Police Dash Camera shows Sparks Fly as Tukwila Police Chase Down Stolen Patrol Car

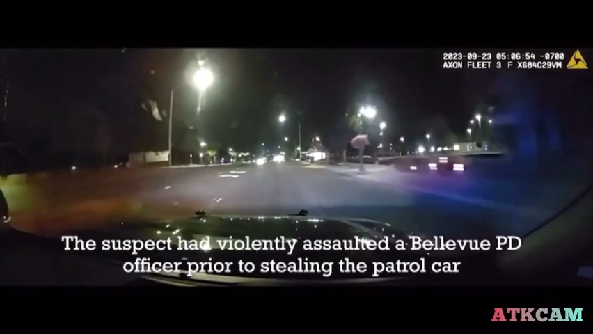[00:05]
3,300 out, 146 in the IV.
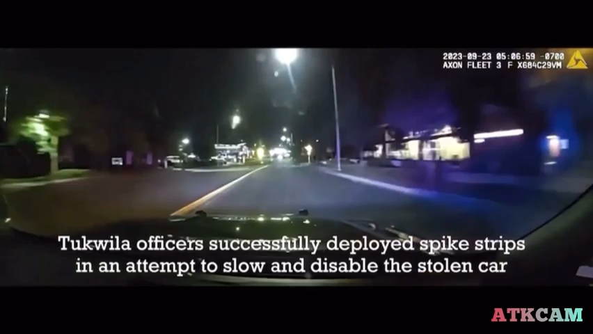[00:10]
3,300 forwards, continuing southbound, approaching 154.
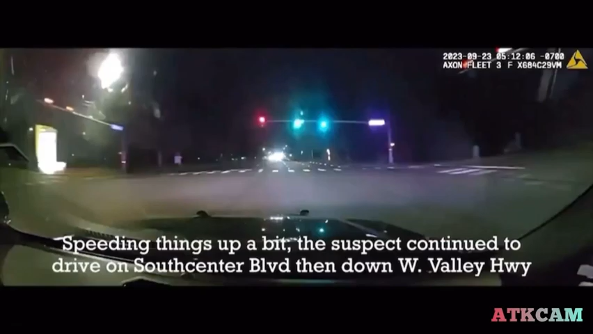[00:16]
Can I be still southbound? 54. That's just 54.
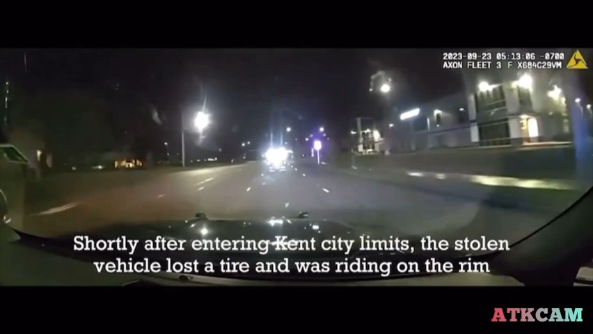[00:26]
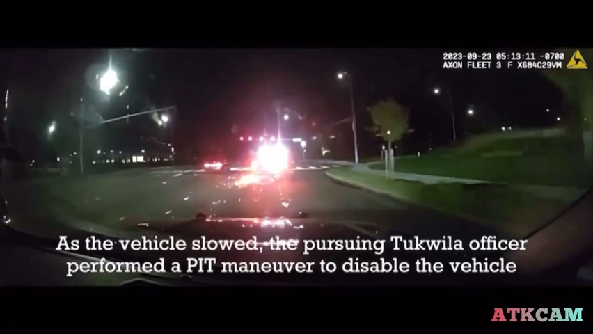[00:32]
And making a right-hand turn, westbound on 628. Westbound on 628.
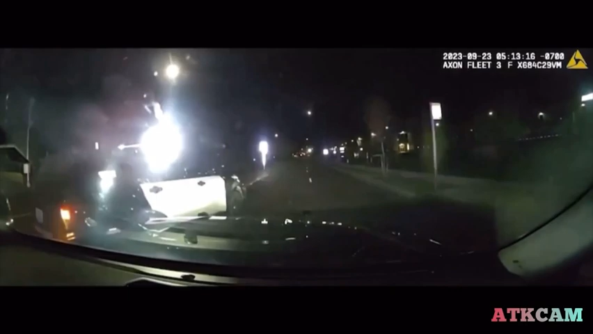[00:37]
6 on 3, good pitch, good pitch. Good pitch.